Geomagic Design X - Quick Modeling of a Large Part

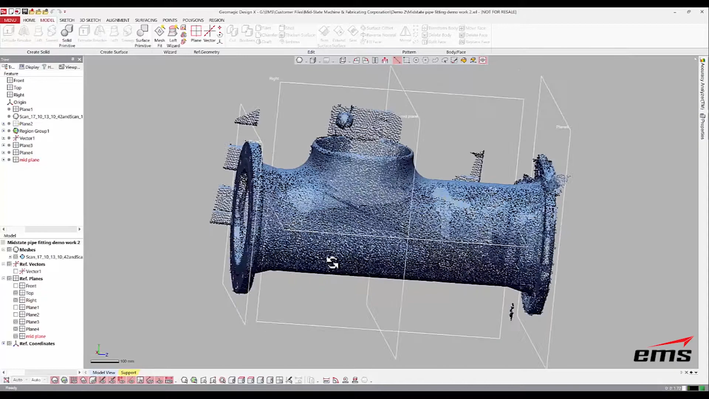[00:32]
and we've already just put it in a coordinate system but that's very fast it just takes about a minute so looking at it I believe these two flanges are
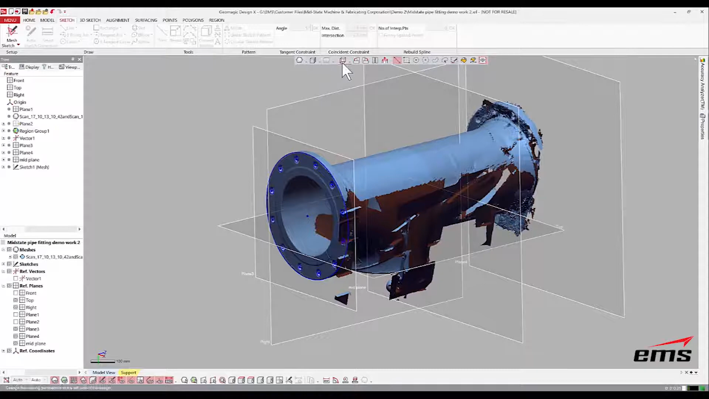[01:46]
go back to our side view let's go ahead and make our first extrusion of that sketch and one nice thing in design X is if you just kind of grab it it will snap
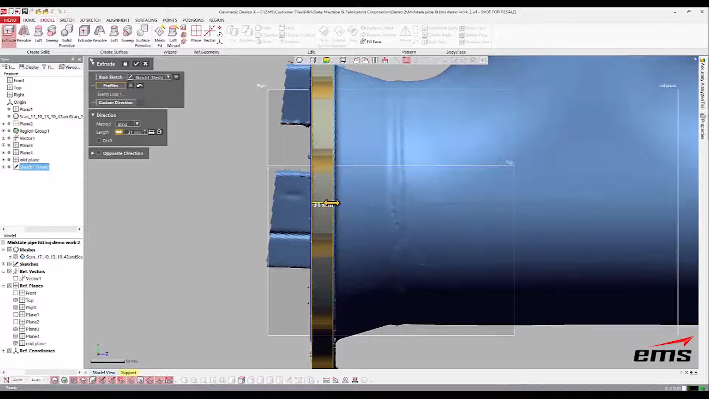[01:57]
right to the geometry okay and you could key in something
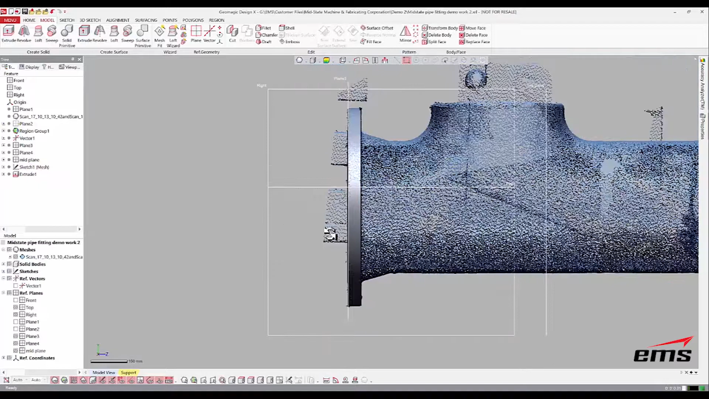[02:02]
different but we'll go ahead and take that okay now let's go ahead a couple ways we can do this but we've got this this chamfer
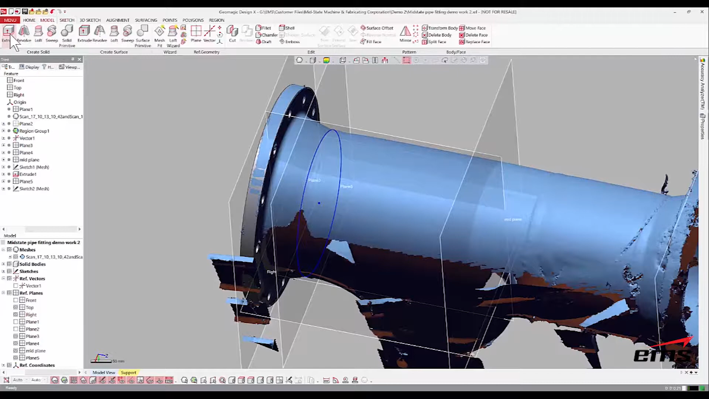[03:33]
going to extrude again and I'm gonna pick this and we could just go I'll just go up to surface again that'll be this face
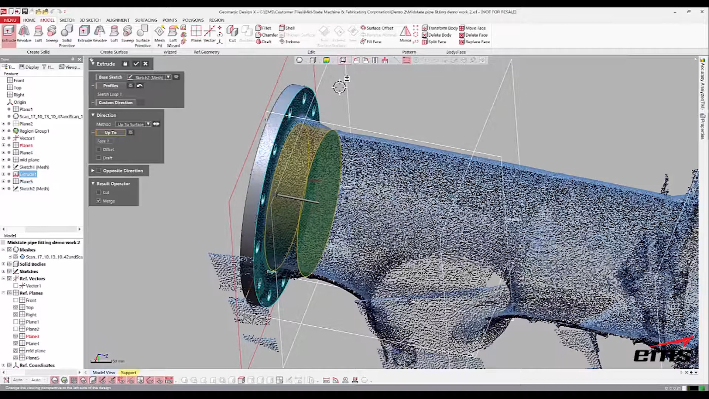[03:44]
back in this side view and again now I want to add some draft 15 degrees that probably looks pretty good yeah it looks good and we'll go ahead